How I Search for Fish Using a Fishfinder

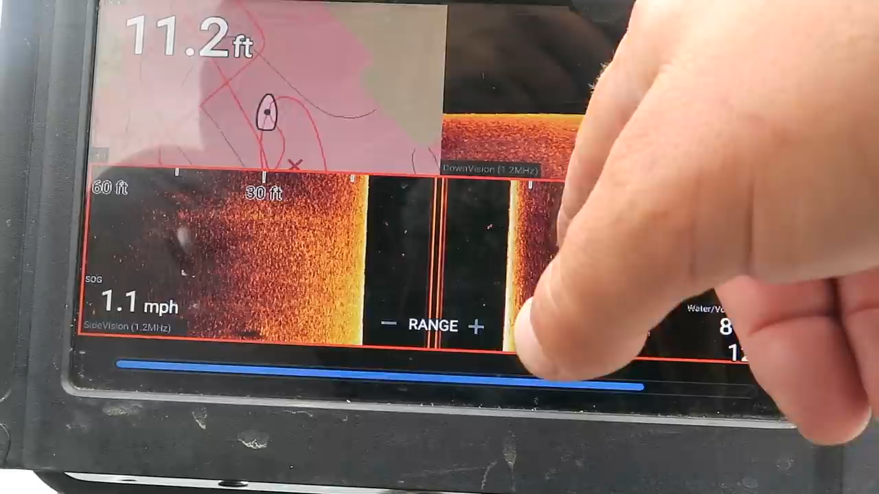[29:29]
On screen: depth 11.2 ft, speed 1.1 mph
a bunch of a bunch of limbs that's probably a christmas tree from uh from this christmas somebody put down there in this same spot somebody probably puts this stuff in there the same spot every single year there's a little bit of small fish in there but typically what you would see if there were bigger fish would be like popcorn like little white dots everywhere and you'd see
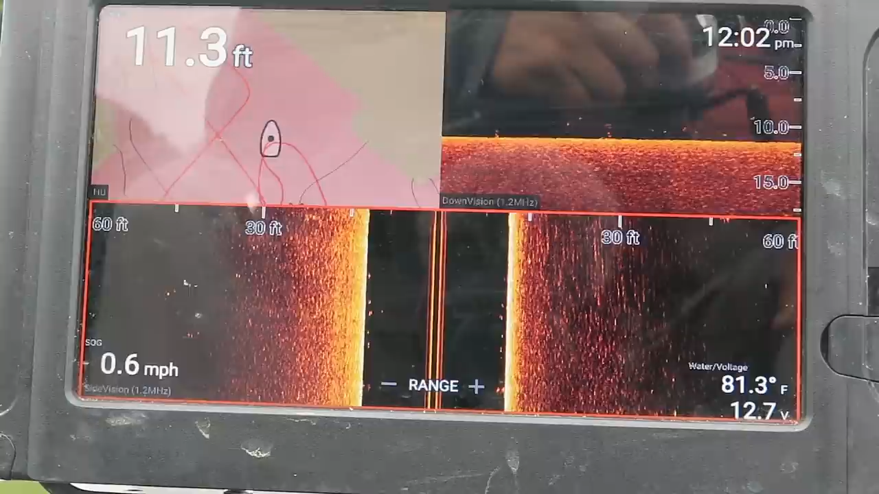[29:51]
On screen: depth 11.3 ft, water 81.3°F, speed 0.6 mph
those in it but you don't you see a bunch of them out here scattered but i don't think those are bass because there's not hard bottom there's no cover or there's no structure for them to hold on there's no cover
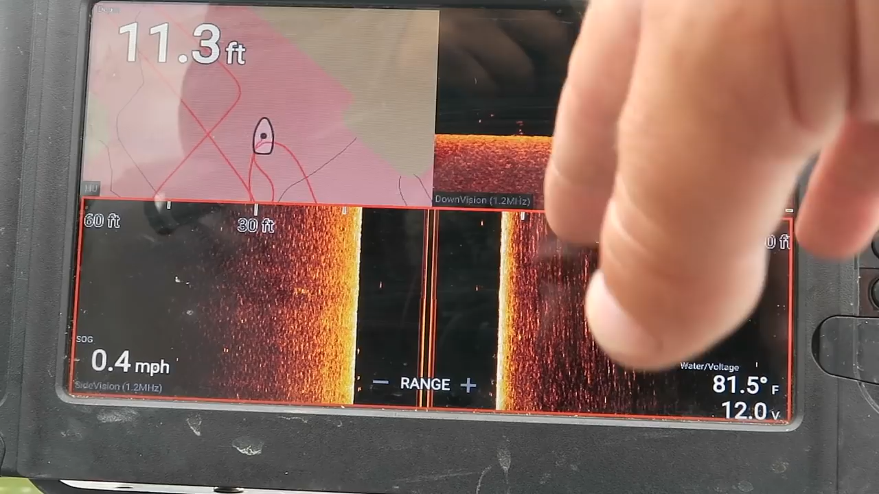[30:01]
On screen: depth 11.3 ft, water 81.5°F, speed 0.4 mph
and they're just kind of scattered so it could be just about anything but i don't think it's bass
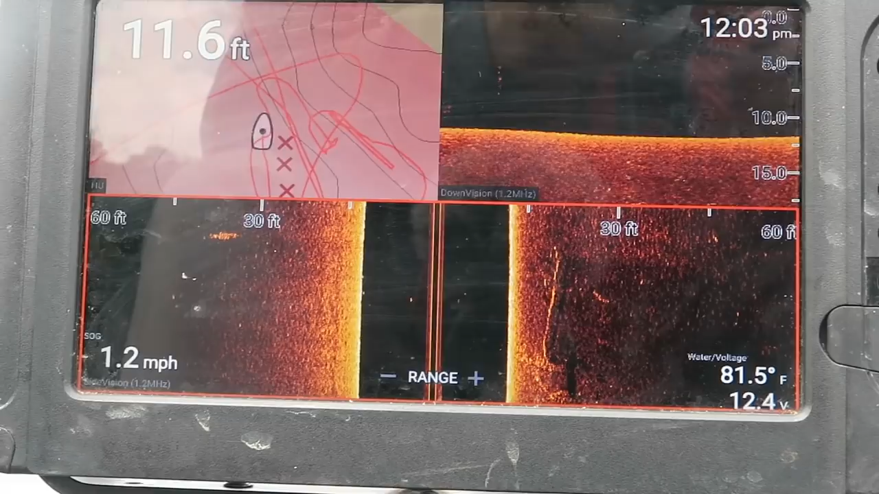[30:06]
On screen: depth 11.6 ft, water 81.5°F, speed 1.2 mph
all right look i turned around and came at it at a different angle this is that one that was the furthest
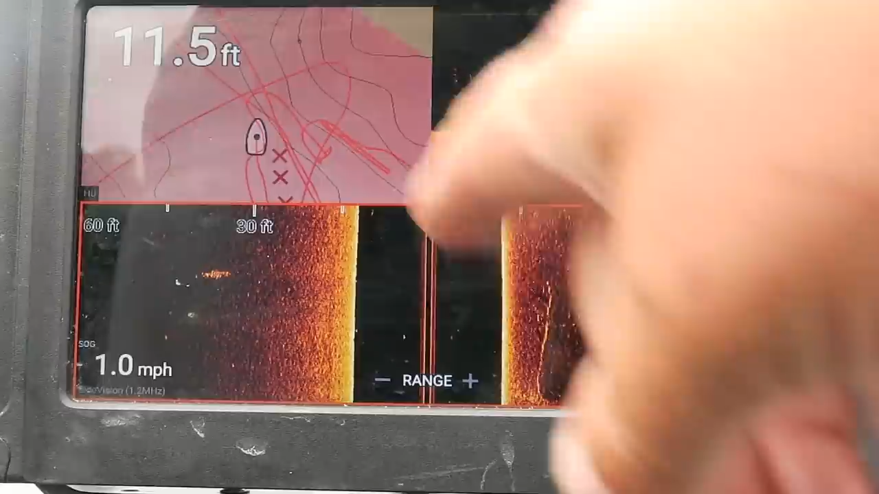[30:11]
On screen: depth 11.5 ft, speed 1.0 mph
this way that one single log you see there's a little dot right there a little white dot right there that could be fish also could be a limb hanging off of it so uh a lot